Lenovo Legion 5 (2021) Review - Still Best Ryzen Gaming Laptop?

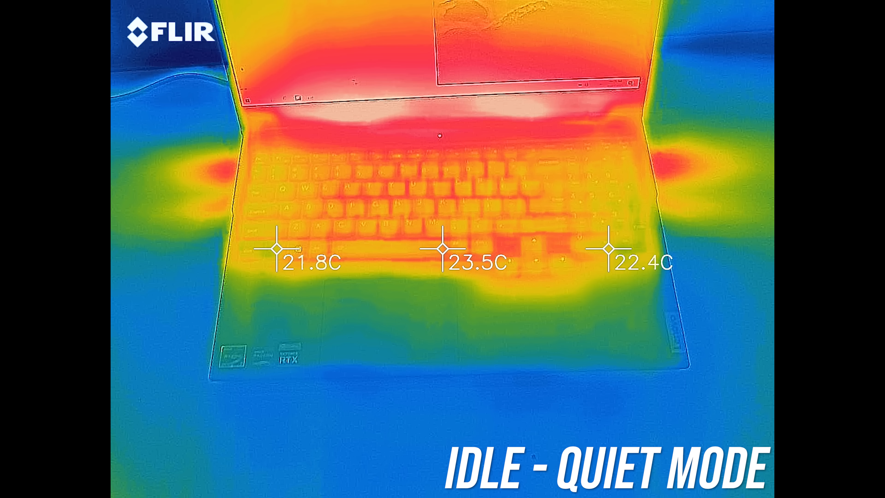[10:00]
30 degrees Celsius is pretty common, but the Legion 5 was generally below this.
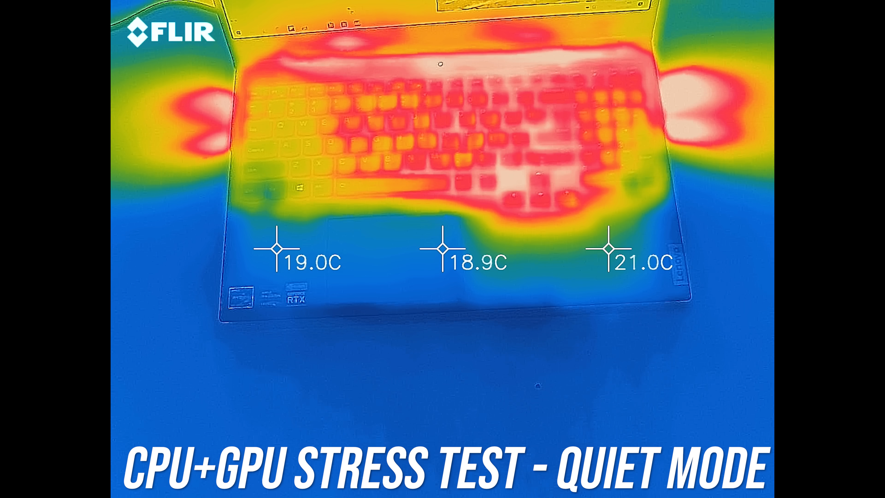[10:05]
With the stress test running it's barely warm on the keyboard, worst case in the low 40s.
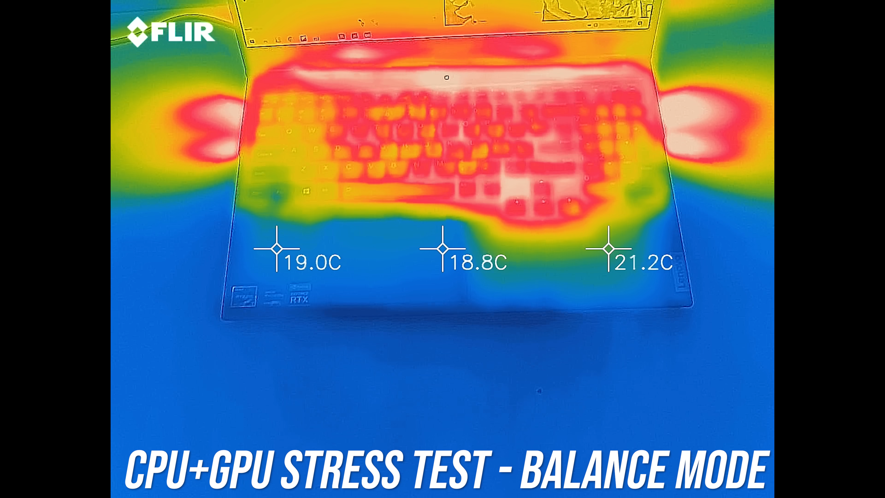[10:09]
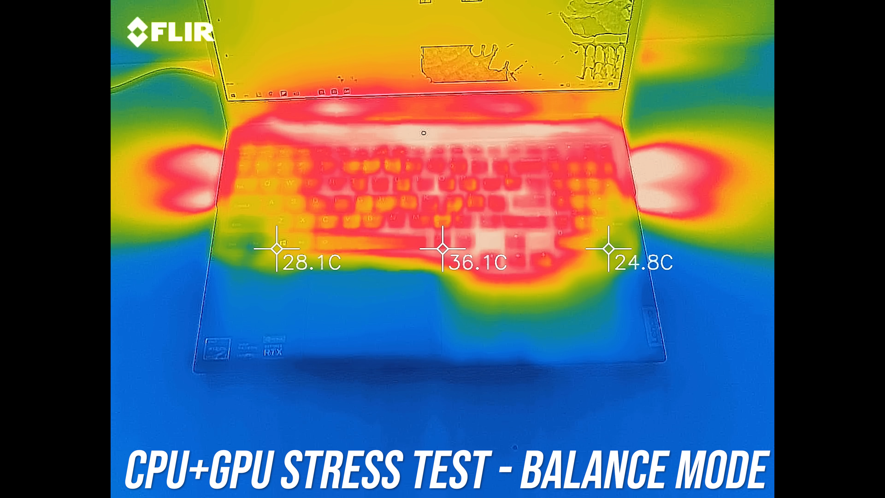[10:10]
Balance mode isn't much different, but the fans increase to offset the higher performance.
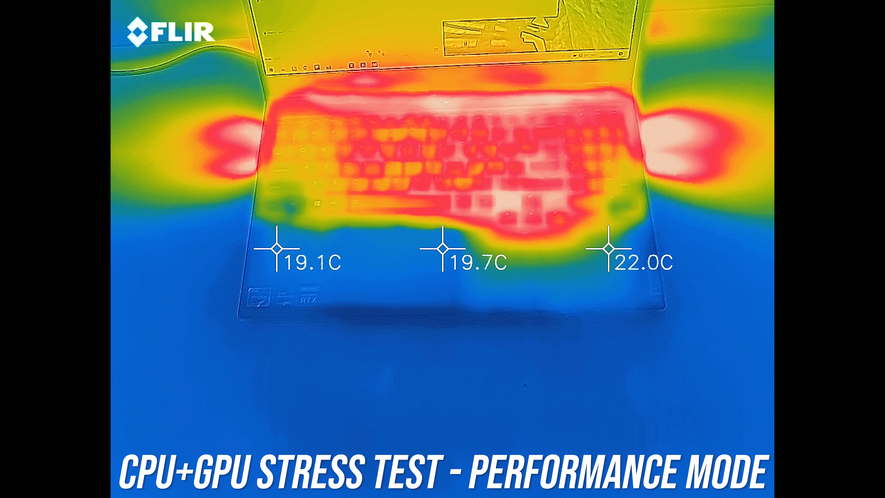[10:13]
It's a similar deal in the highest performance mode. There appears to be a warmer spot near the arrow keys, but even touching it directly doesn't feel hot.